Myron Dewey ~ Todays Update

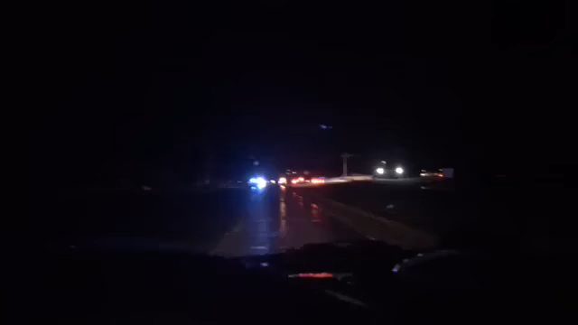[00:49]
a little update about today we're right now getting to the police barricade is no longer a bia barricade it is a police barricade jurisdiction from north dakota high patrol i don't know if i keep going keep going keep going